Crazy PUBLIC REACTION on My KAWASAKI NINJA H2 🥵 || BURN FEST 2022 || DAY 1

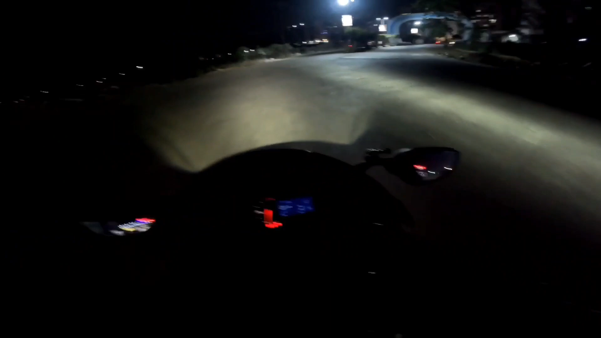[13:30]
तो यहाँ से सीधा जाऊंगा अभी घर पे, तो अंधेरा हो गया पूरा,
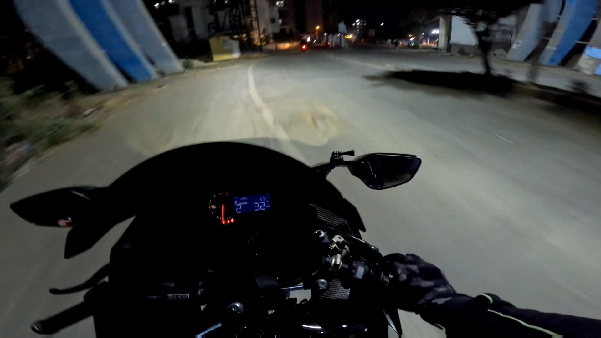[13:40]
जाते जाते कुछ 1 hour 20 minutes का लोकेशन बता रहा है, तो आराम आराम से जाऊंगा, ज़्यादा कुछ वीडियो लूंगा नहीं क्योंकि अंधेरा हो गया अभी,
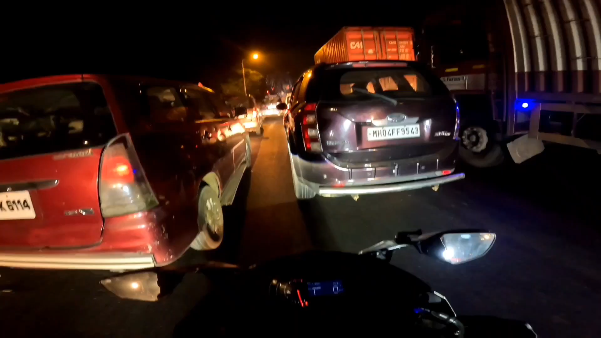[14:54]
ये कुछ बड़ा कंटेनर है यहाँ पे, उसके वजह से इतना ट्रैफिक है। अभी इतना पीछे से तो हम लोग ओवरटेक करके सबको आए, अभी तो थोड़ा जगह मिला तो निकल जाने को अच्छा ही है।